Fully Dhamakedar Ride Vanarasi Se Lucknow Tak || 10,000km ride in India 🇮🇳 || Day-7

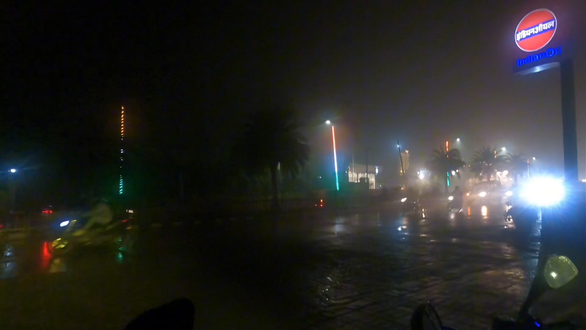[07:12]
तो गाइस इस ठंड मौसम में, वो भी बरसात हो रहा है, और इसी टाइम में हम लोग निकल रहे हैं बनारस से लखनऊ,
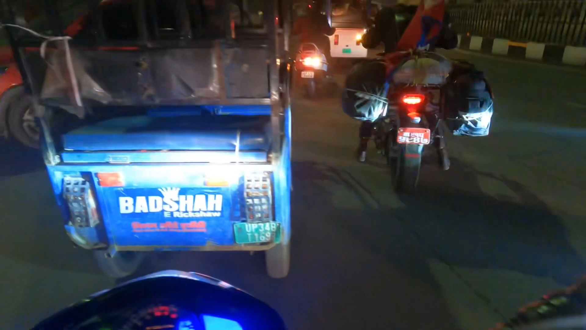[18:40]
जो जिधर से चाह रहा है उधर से एंट्री मार दे रहा है।
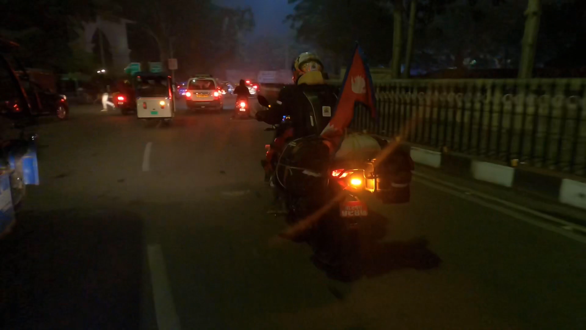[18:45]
बाकी ये क्या है भाई, लखनऊ में ये बीच